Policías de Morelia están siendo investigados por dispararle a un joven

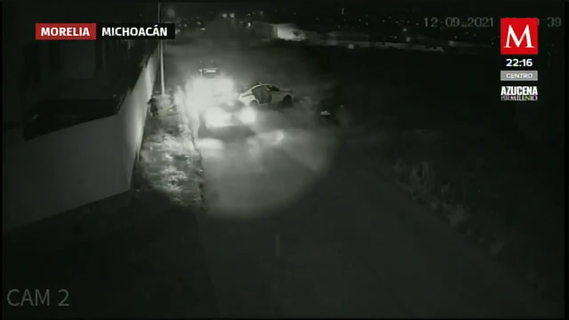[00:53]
Aunque el joven y su cuñado descendieron y se hincaron, le seguían apuntando.
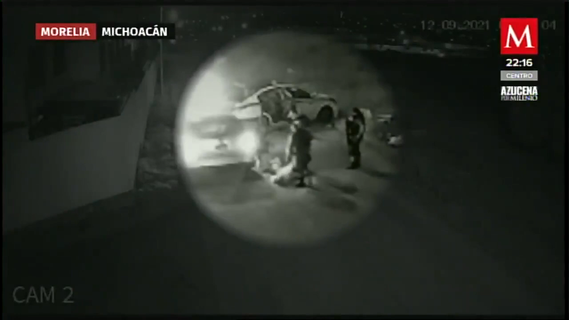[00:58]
Ya herido, José se recostó sobre el pavimento. Los policías solo lo observaban, pero en ningún momento llamaron a una ambulancia.